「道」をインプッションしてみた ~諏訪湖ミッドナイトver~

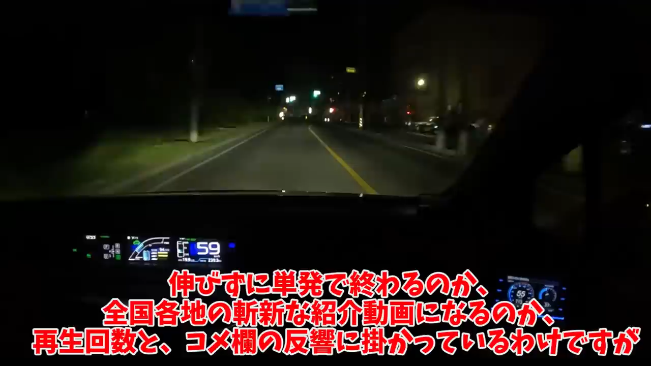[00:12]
再生回数と、コメ欄の反響にかかっているわけですが、初回はスワコ、左回りです。
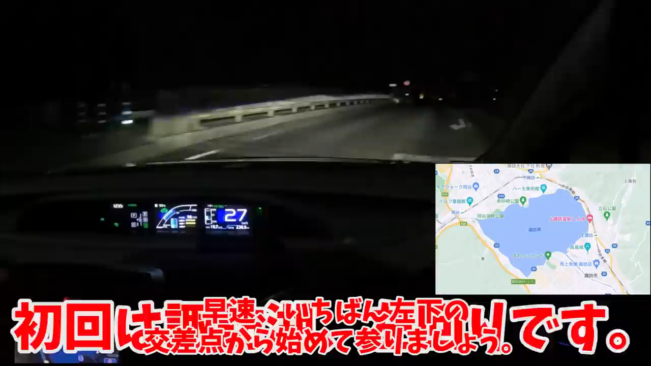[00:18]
早速、一番左下の交差点から始めて参りましょう。しばらくは左側に湖を望む、道路幅の広い区間です。深夜に来ちゃったのではっきり見えないですが、昼間に来れば、青色の湖や、緑色の山が見晴らせますよ。路面の見た目自体は綺麗だけど、たまーに段差というか、大きく上下に揺さぶられるポイントがあるのが要注意ですね。道も普通にカーブしていますので、景色に夢中になっていたら、対向車のバイク乗りの方を、殺すことになります。
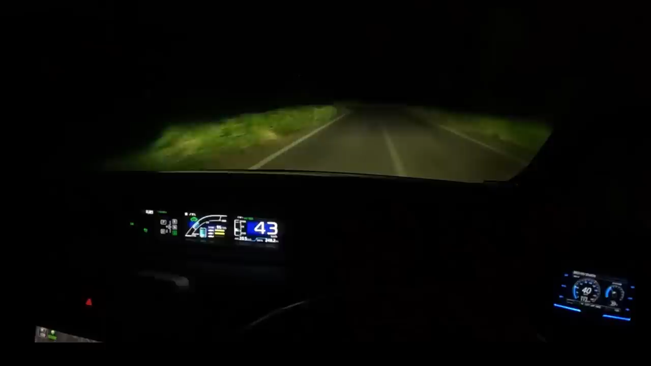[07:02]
ですが安心しないでください。ここでセンターラインが現れて、道路がクッソ狭くなります。横幅1760mmでもあんまり余裕がないです。フルサイズの車の方は、藤原匠のように、左の速攻をショートカットしましょう。対向車にフルサイズが来ると、道路幅の70%くらいを占拠してくるので、理不尽な思いを味わいましょう。変なカーブももうそろそろ終わりです。このS字カーブが最後かな。見ていてわかる通り、スワコ一周とは言っても、所々窮屈なんですよね。
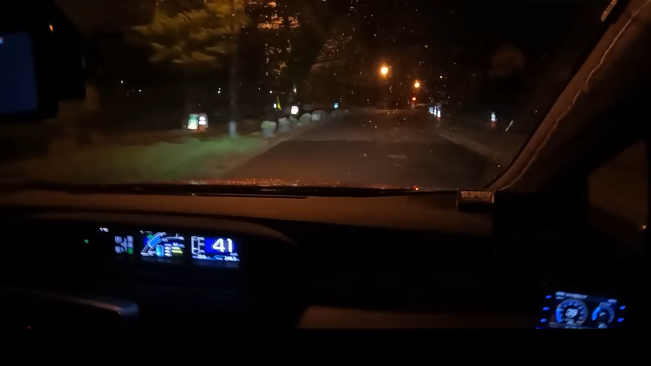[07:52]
ちょうど雨が降ってきましたね。道は石畳になり、唐突に中央分離帯が出てきます。ワンガンミッドナイトのアーケードゲームで、C1の例の荒れにぶち当たる、男の子の気持ちで通りましょう。私は普通に抜けてますが、ここ以外と横幅が狭いので、大きい車だと危ないかもしれませんね。ここを越えると北西の角なのですが、危なくて面倒なスポットが集まっております。まずここの左折、全然見えないんですわ。一時停止ではないのですが、何秒止まり続けたところで、見えないものは見えないです。
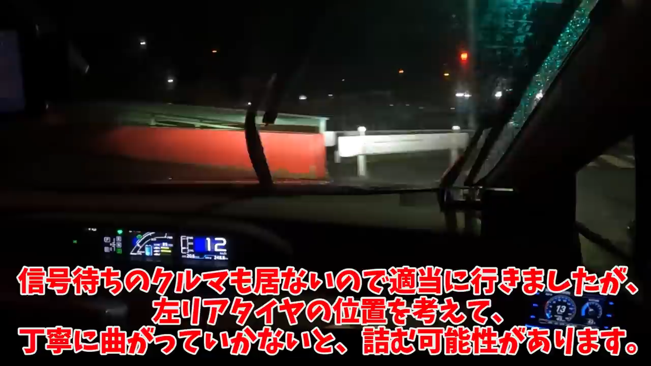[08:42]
信号待ちの車もいないので適当に行きましたが、左リアタイヤの位置を考えて、丁寧に曲がっていかないと、積む可能性があります。この区間、昼間は普通に信号待ちの車列ができるからな。というわけで、最後の直線区間にやってまいりました。何キロだったか、そこそこな時間、穏やかな直線が続きます。西側の湖畔にも、いくつか駐車場と、トイレ付きの公園があるんですよね。実は私、一度も寄ったことがないのですが、基本的にいつ来ても、駐車場があるというのはありがたいです。